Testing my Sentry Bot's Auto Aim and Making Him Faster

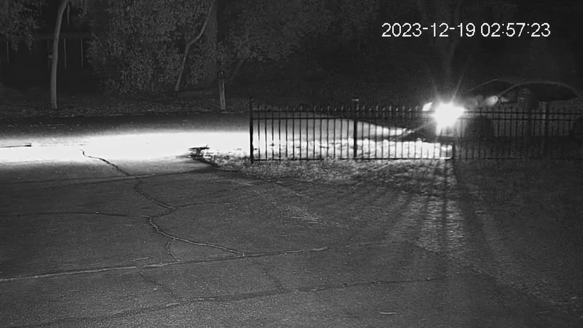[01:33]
Anyway, look how much slower this guy used to be. He was practically crawling. Now he's a speed demon.